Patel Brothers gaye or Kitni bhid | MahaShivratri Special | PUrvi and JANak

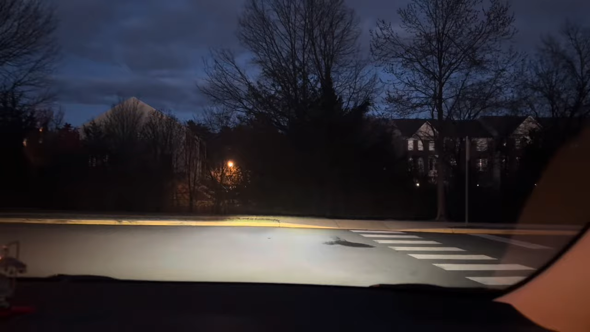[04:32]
स्टॉप साइन पे स्टॉप होने के बाद सवारी निकल रही है मेन रोड पर आने के लिए।